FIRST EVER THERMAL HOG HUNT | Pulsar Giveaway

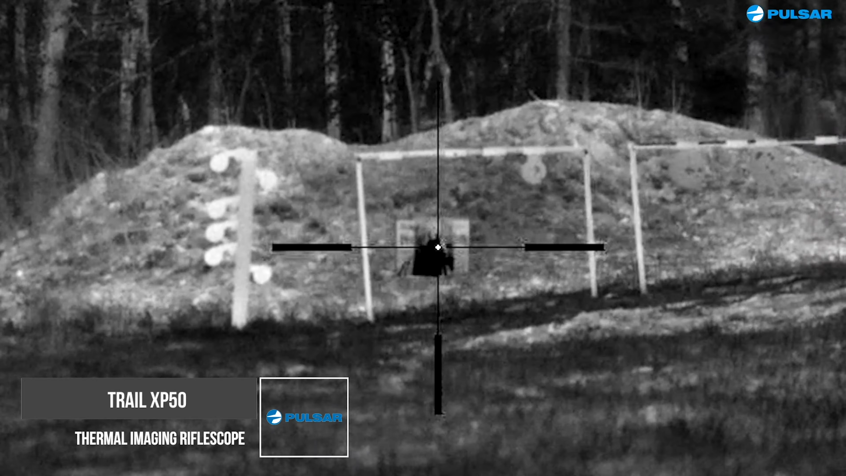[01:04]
you're going to be able to do you if we run into the hogs and hopefully we will the weather's kind of goofy right now but if we do you're going to be able to see them from a long long ways away what we're going to try to do is we're going to try to get
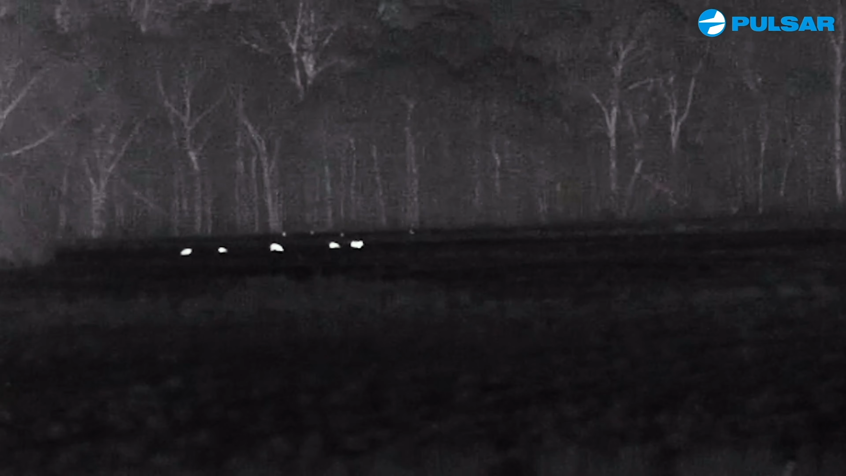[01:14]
close enough and Randy or Gerald one of the two is going to get you in position to where you can take a
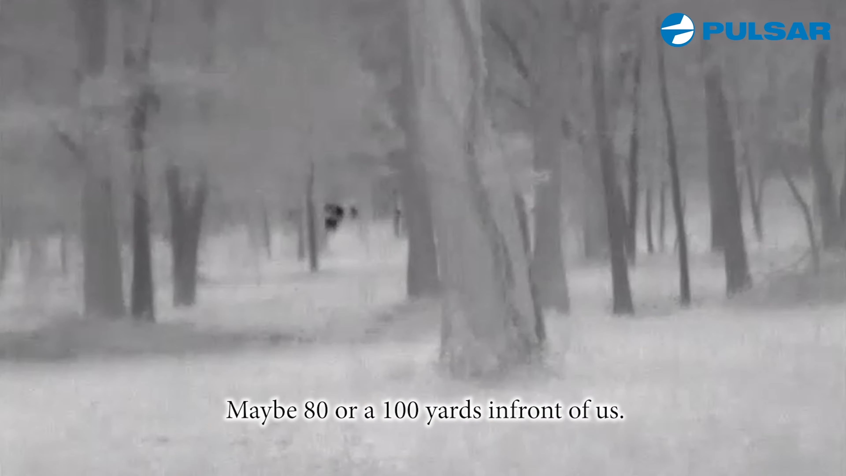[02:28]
maybe 80 or 100 yards in front of us so we need to be pretty quiet to get through
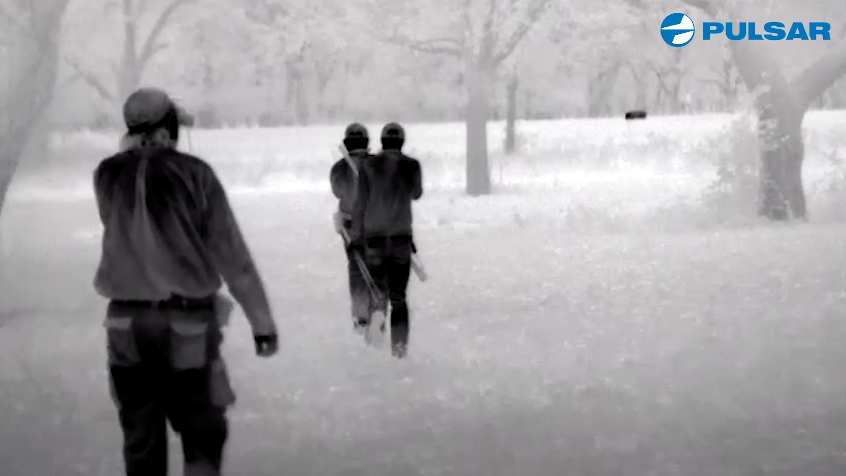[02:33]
this right here right there right there right here sit up right here
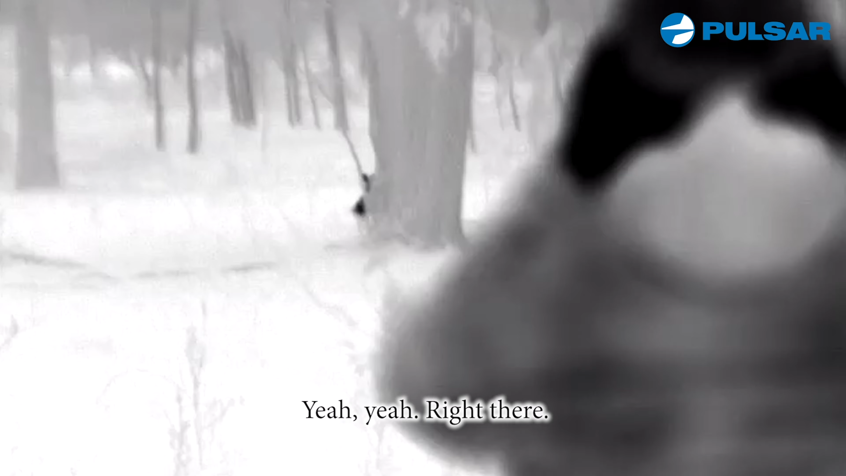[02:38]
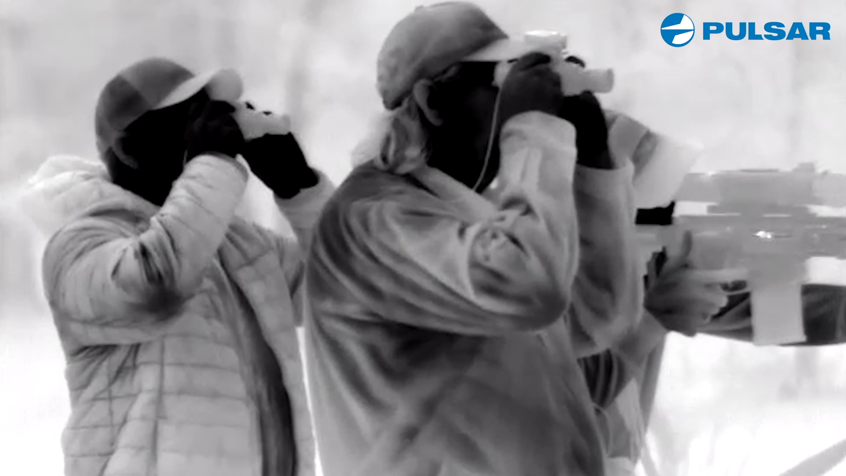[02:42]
yeah he's facing us right now yeah can you
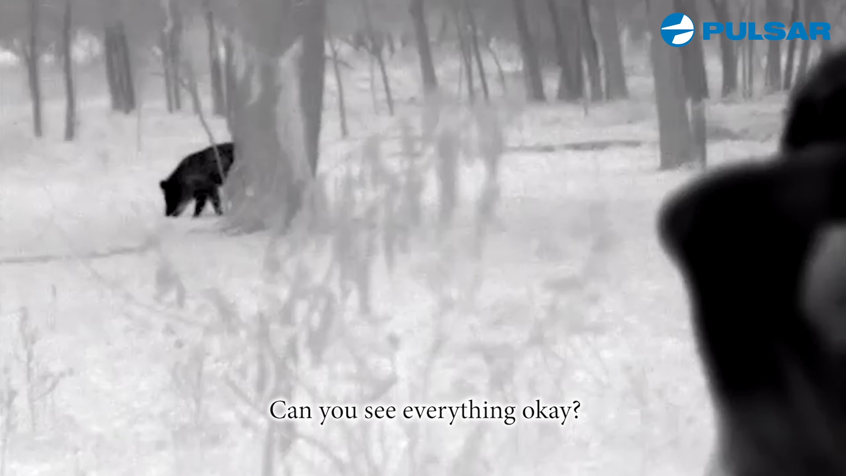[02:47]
see everything okay yes sir okay okay okay if you got it right there you can you can shoot when you're ready
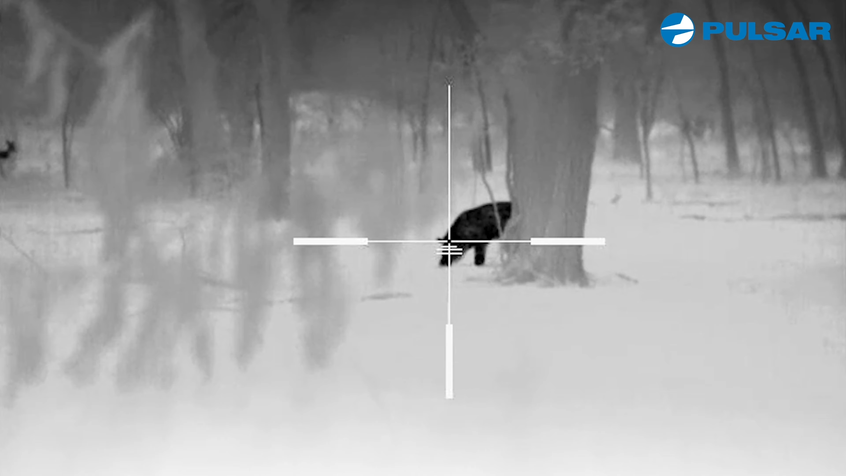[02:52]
there you go perfect nice job
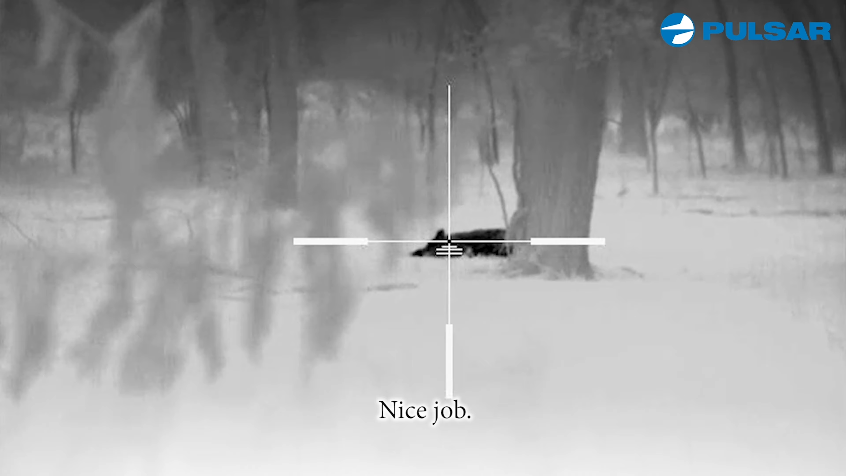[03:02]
good
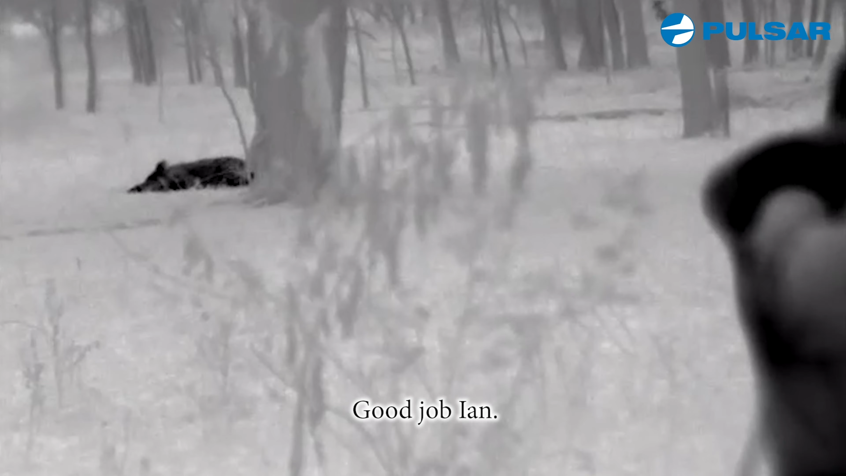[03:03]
job good job stay on the shot
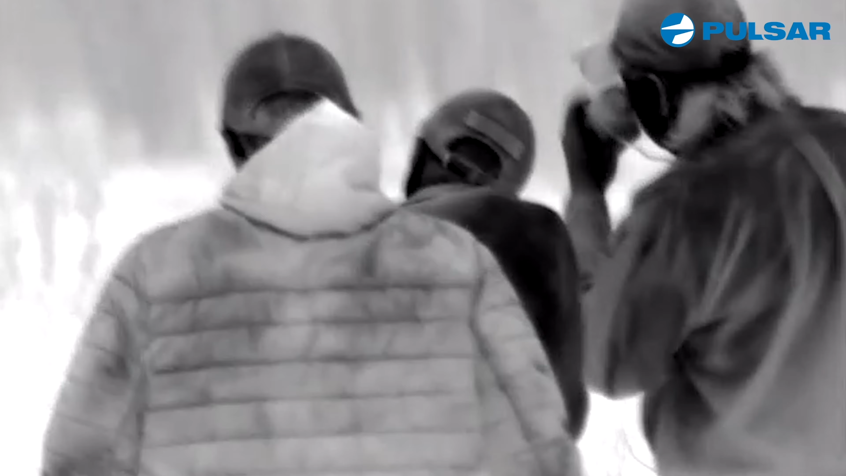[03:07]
got the gun back on safety what do you think about that Ian that was great
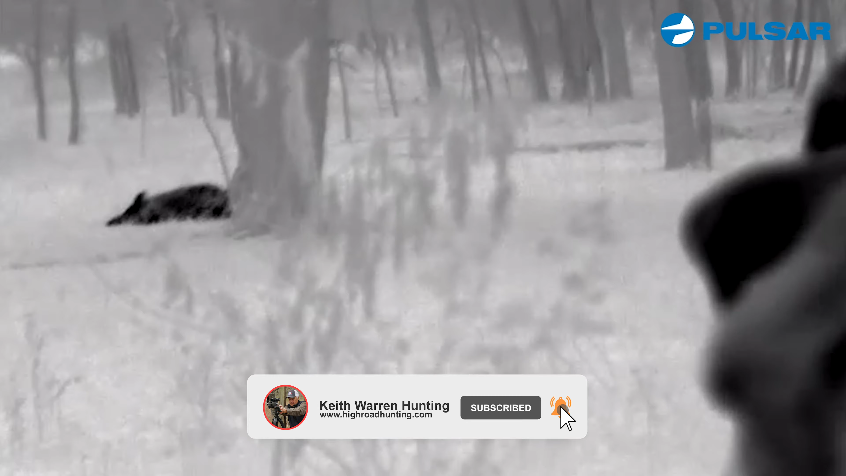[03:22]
no running or anything just fell right flat I'd say this is about 150 160 pound hog